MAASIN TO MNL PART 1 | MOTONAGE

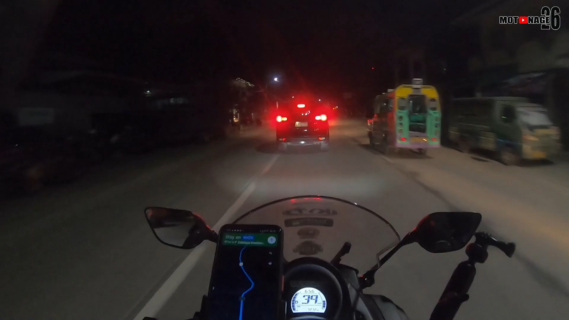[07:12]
Alright guys, so good evening po sa inyong lahat. Time check natin, it's 6:56. At nandito na kami sa Tacloban City.
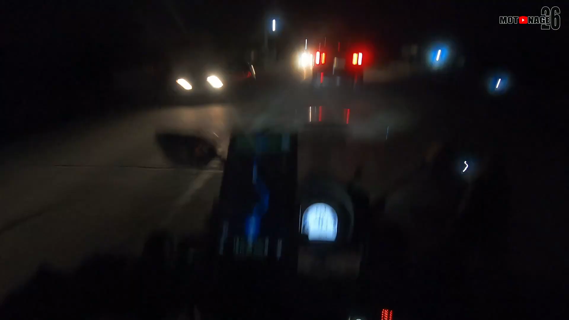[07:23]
So di namin alam kung ilang oras yung biyahe namin papunta ng ano, ng Allen.
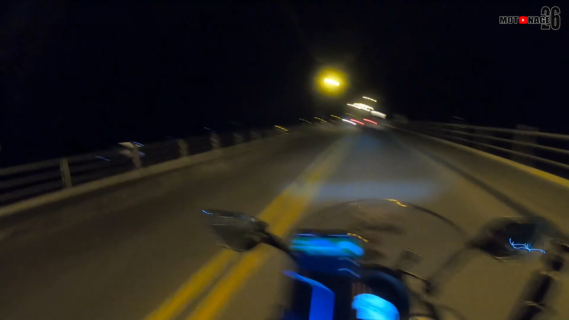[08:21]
we're leaving Leyte pala. Okay, so we're here at we're here now at San Juanico Bridge, the longest bridge in the Philippines. So, sabi mo may ilaw daw. Wala ka naman.